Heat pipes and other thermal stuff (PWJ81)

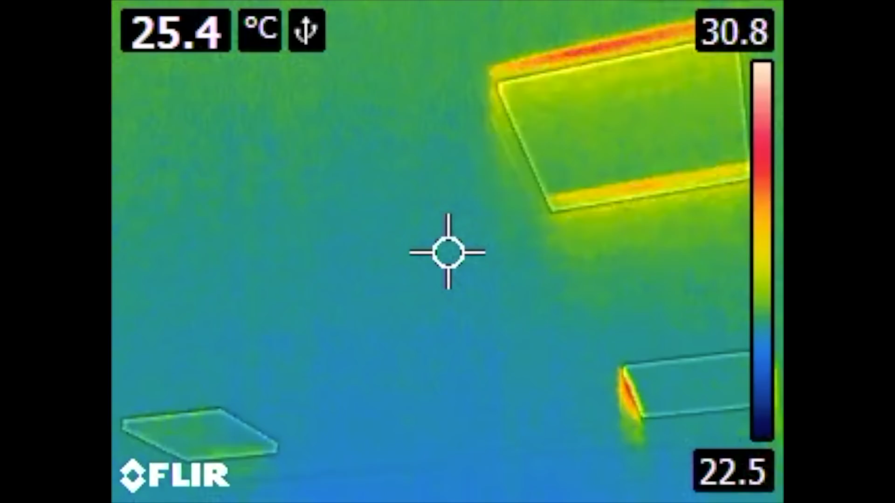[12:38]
On screen: spot 25.4°C
More LED lights. And here we had a little problem.
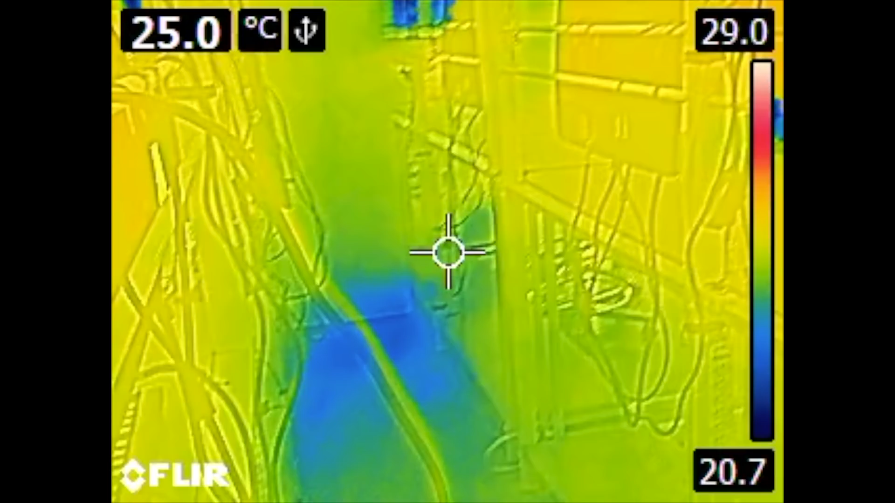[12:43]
On screen: spot 25.0°C
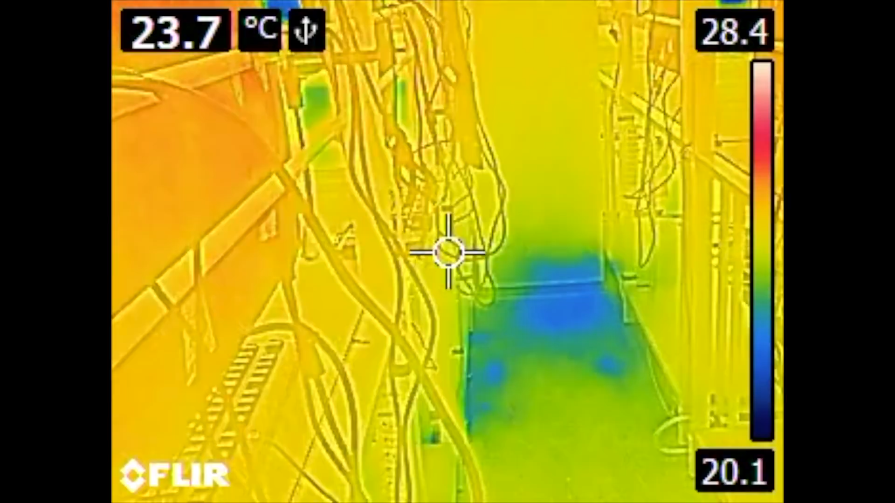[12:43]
On screen: spot 23.7°C
There is some water dripping from the ceiling.
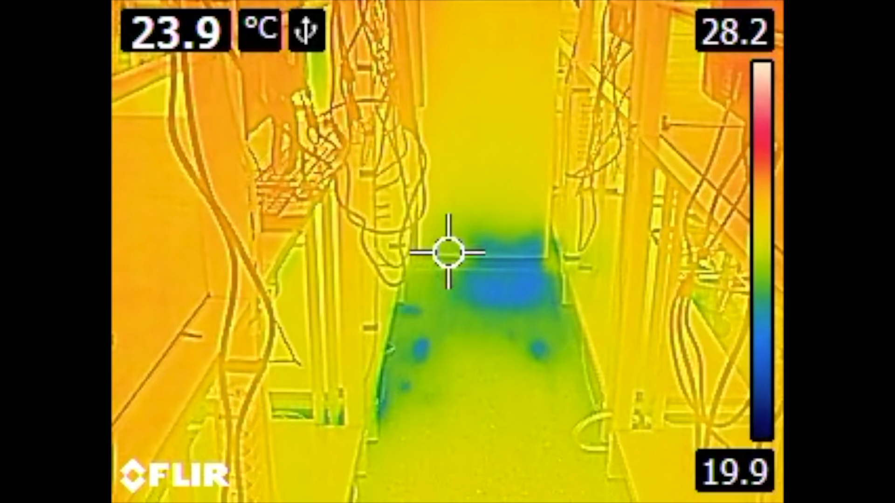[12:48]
On screen: spot 23.9°C
One of the heater pipes that has a little hole and drips.
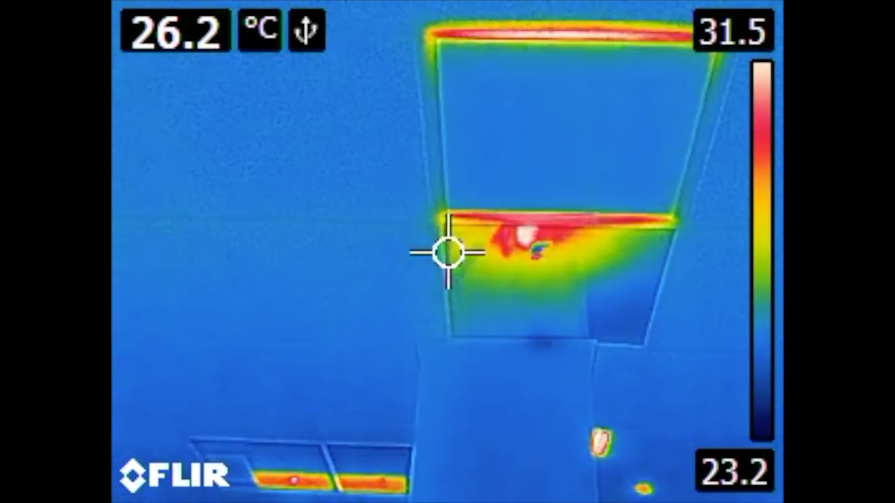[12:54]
On screen: spot 26.2°C
And you can see the hot pipe. And the cold spot is where the water is on the insulation.
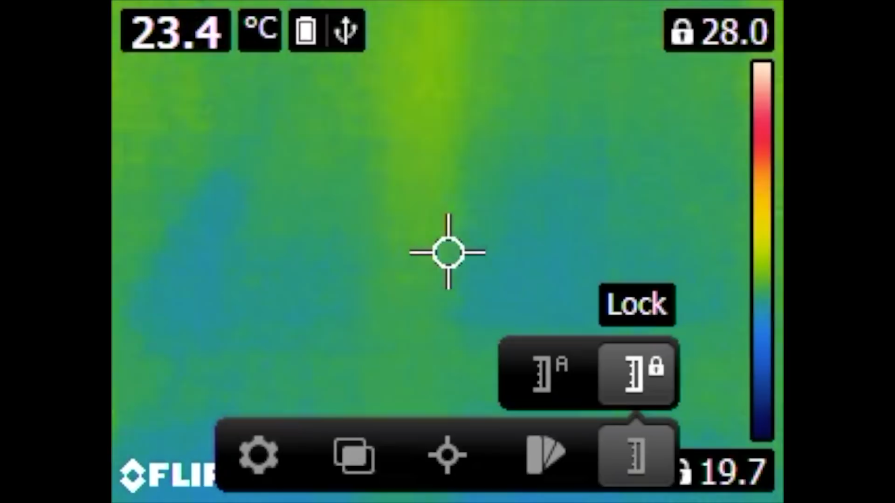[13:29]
On screen: spot 23.4°C
You can see the wooden beams inside the wall.
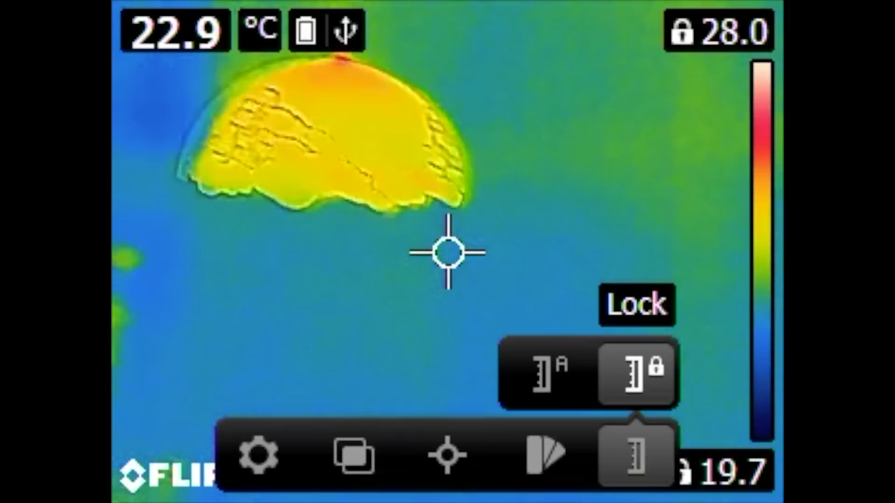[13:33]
On screen: spot 22.9°C
Half timbered wall. Half timbered wall means they build a wooden frame and fill the spaces with stones.